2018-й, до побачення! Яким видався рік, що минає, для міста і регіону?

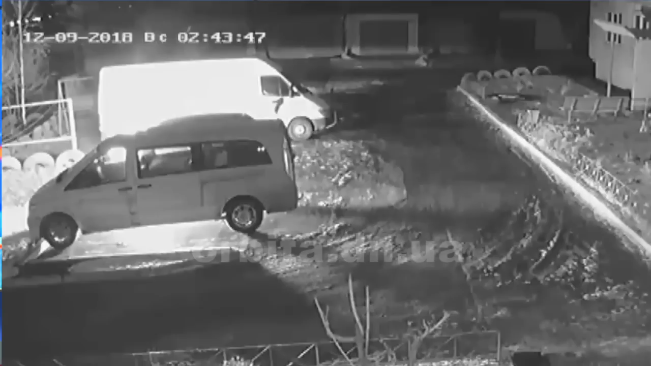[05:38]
Горіли автомобілі депутата міськради Олександра Швайка і трохи раніше одразу три автівки на стоянці у мікрорайоні Шахтарській.